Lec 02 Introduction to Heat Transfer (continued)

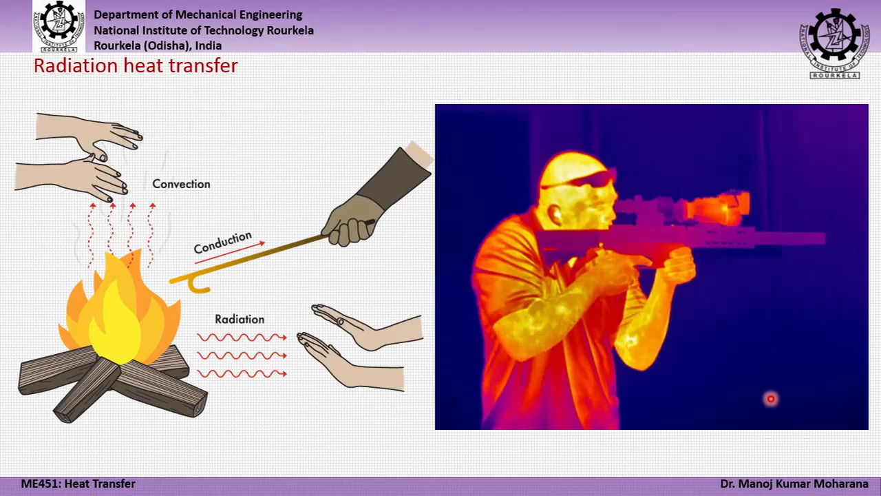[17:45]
So, based on this value and this figure is reconstructed. So, this helps for many engineering application including border security and for example thermal analysis of systems where you find it to enter inside and if